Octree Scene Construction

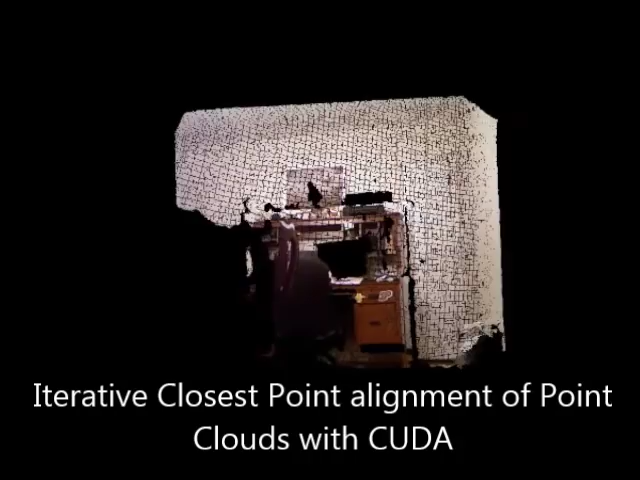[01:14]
I have optimized my CUDA implementation of this algorithm to reach typical speeds of 15-20 frames per second.
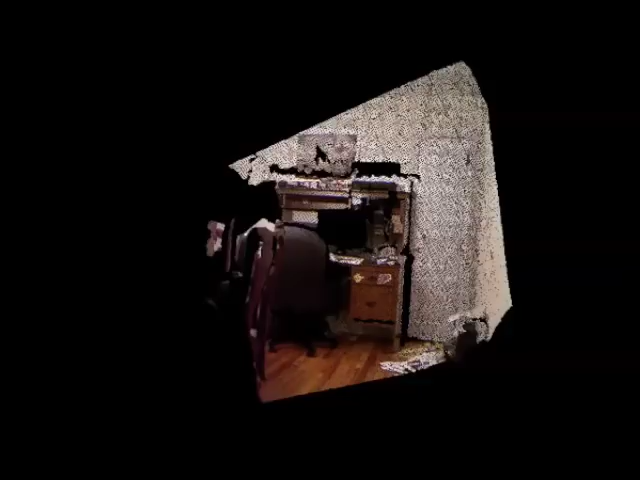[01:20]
This is a fairly robust low camera motion speeds, but in general it's a very hard problem to solve.
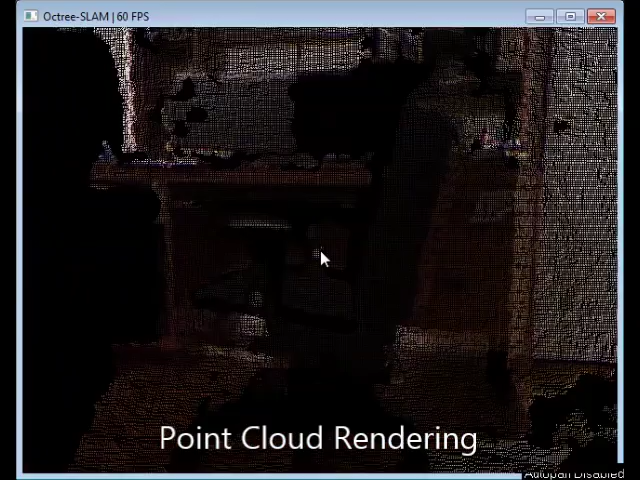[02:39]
Finally, I have worked on techniques to render a map at the same quality as the original image.
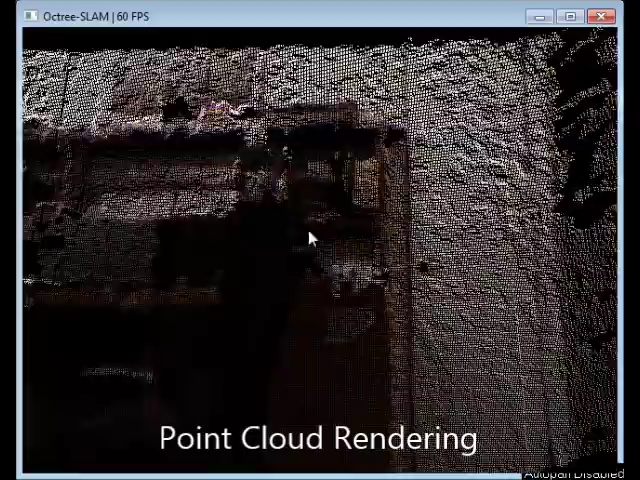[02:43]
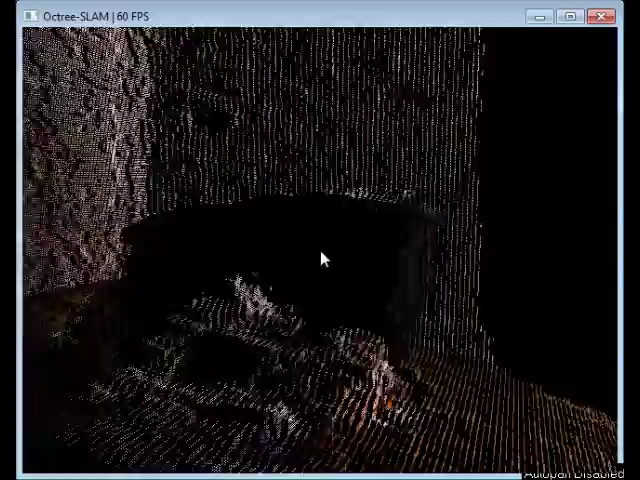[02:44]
Rendering raw point clouds is fast and easy, but the quality degrades when changing the camera view.
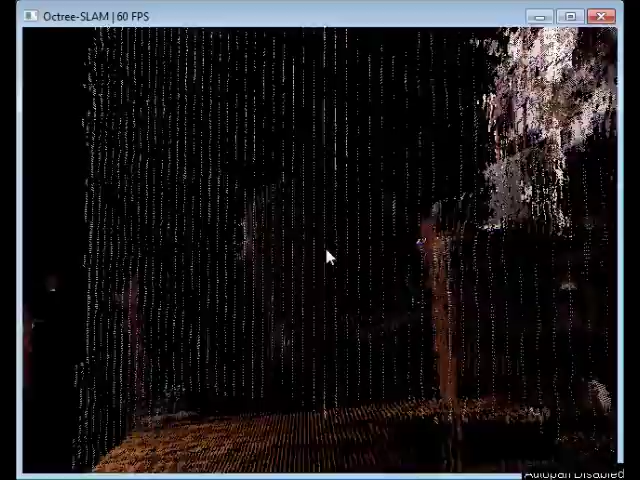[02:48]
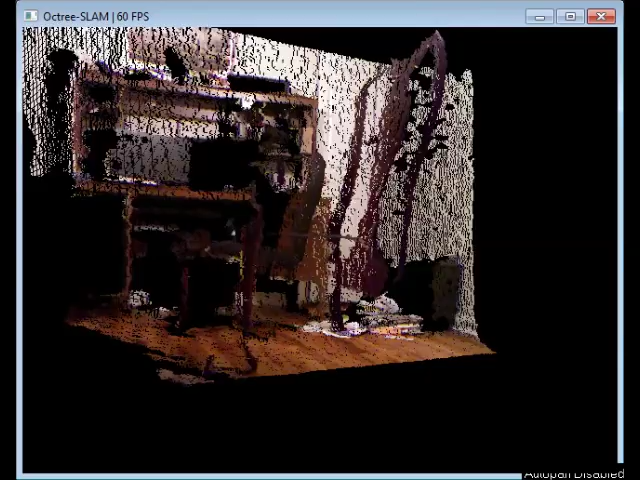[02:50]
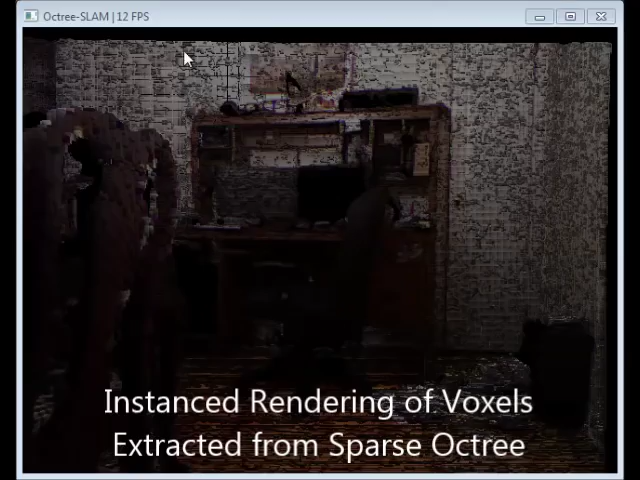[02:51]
I developed an algorithm to efficiently extract voxels from our map
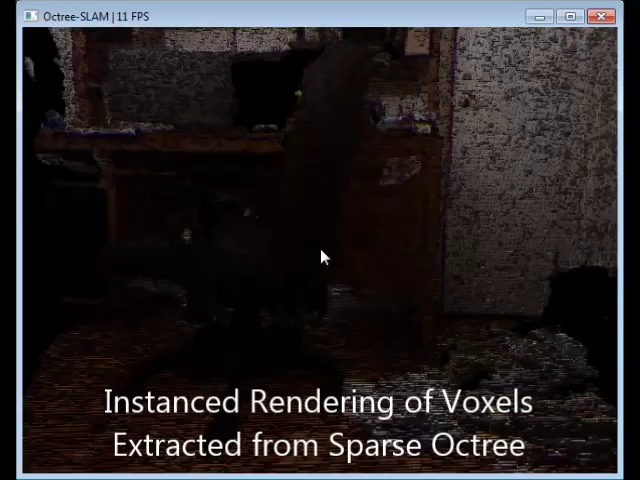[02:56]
to render colored cubes with OpenGL instanced rendering.
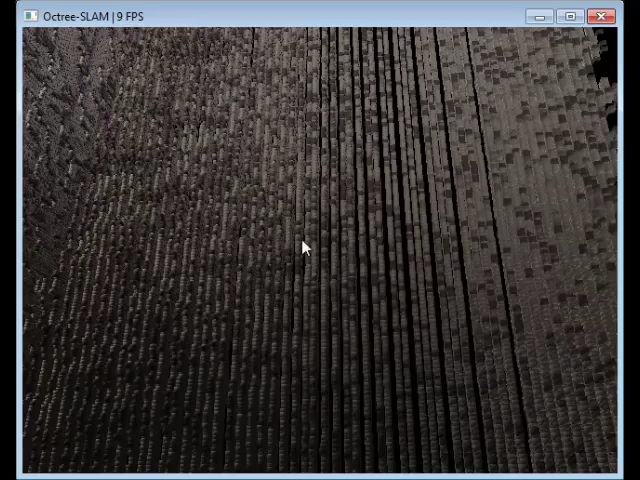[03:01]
This is moderately fast and the depth noise from the camera is clearly filtered out.
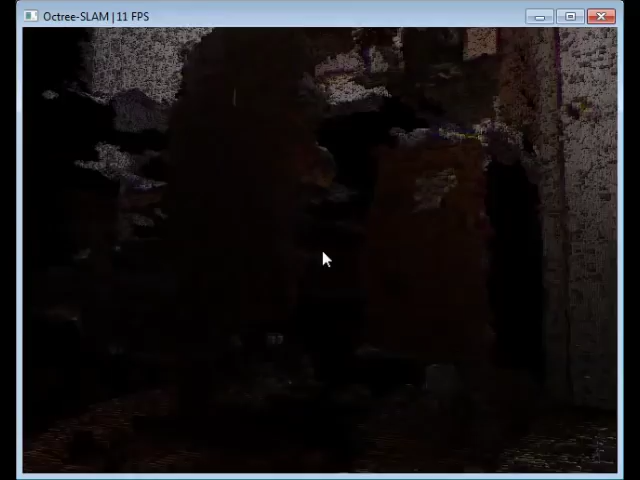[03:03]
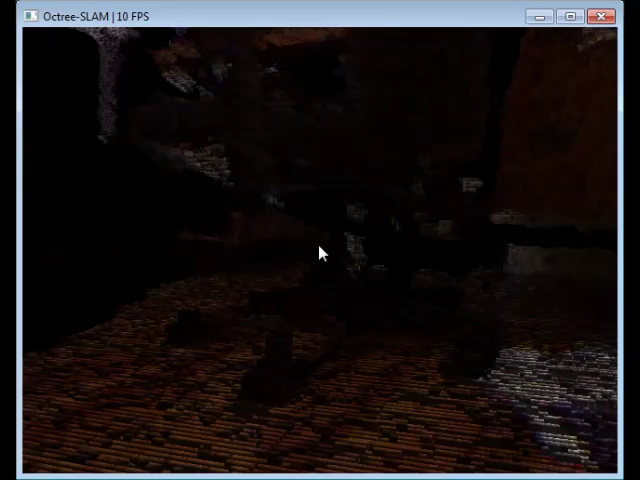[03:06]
I've also implemented a voxel cone tracing approach